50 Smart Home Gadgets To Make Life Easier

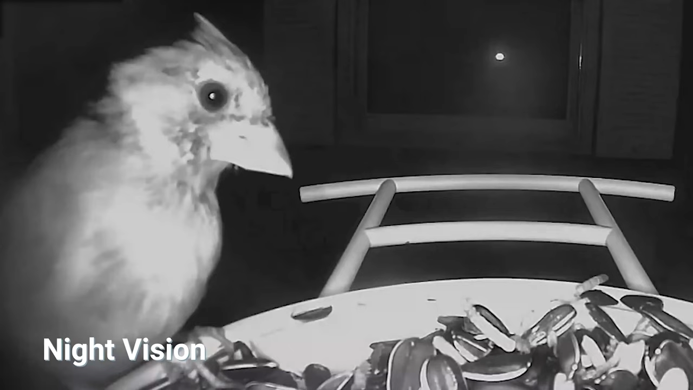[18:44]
It also boasts 8x digital zoom and an LED spotlight that will provide full-color night vision in the dark.